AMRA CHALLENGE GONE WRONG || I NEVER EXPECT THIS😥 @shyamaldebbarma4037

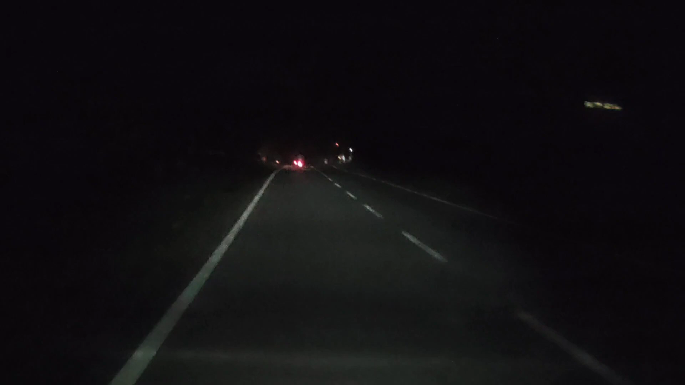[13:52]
क्योंकि जिस जगह पे हम लोग खाने के लिए आए थे उधर जो हम टारगेट करके आए थे जो चीज खाएंगे बोल के वो खत्म हो गया। तो अभी हम दूसरे जगह जा रहे हैं, ज्यादा दूर नहीं है, करीब 2 या 2.5 किलोमीटर होगा। तो जा रहे हैं अभी उधर, और ये रहा सेकंड बैटालियन डीएसआर गेम।